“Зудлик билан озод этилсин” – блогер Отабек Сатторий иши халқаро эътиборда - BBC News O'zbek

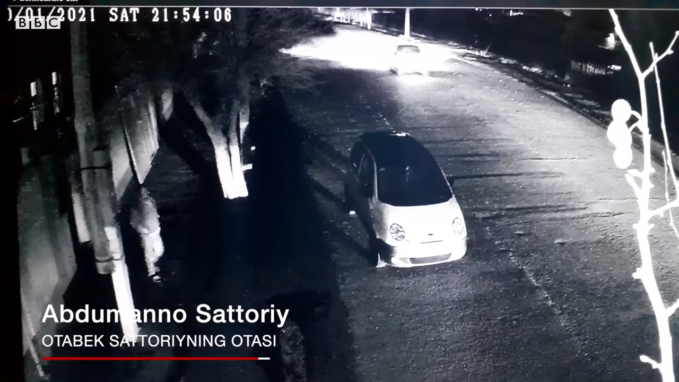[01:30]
Bir 20-30 kişi gelişti uyga. Darvozalarni mana nima dedi?
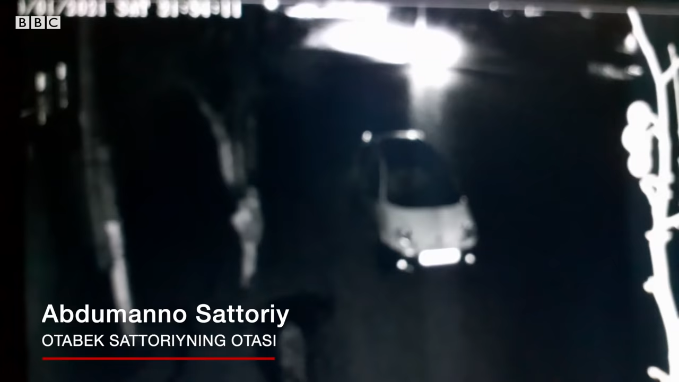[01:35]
Zo'rlab, majburlab ochtirib, devorlardan ochtirib kirib, bir 20-30 kişi uyga kirib, hamma narsani tildi qilishdi. Nima o'qiryapsizlar?
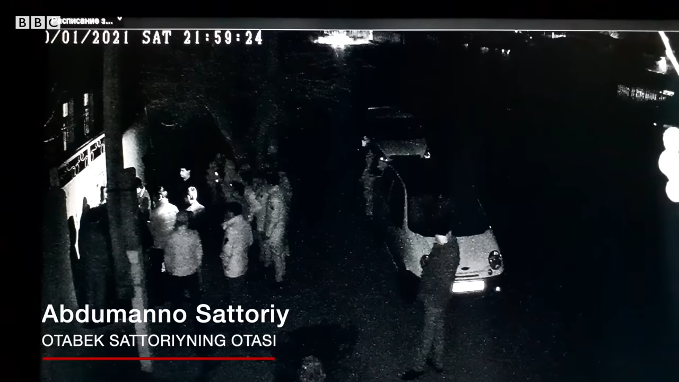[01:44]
Mana Otabekning ish joyi, mana kompyuteri, mana fleshkalari, bemalol mana shuni ko'ringlar desak, ikkita kompyuterni olib ketishdi, Winchesterlarini. Bir diski, ana planshet bor edi, diski bolalarimiz, Otabekning bolalari multfilm ko'rardi.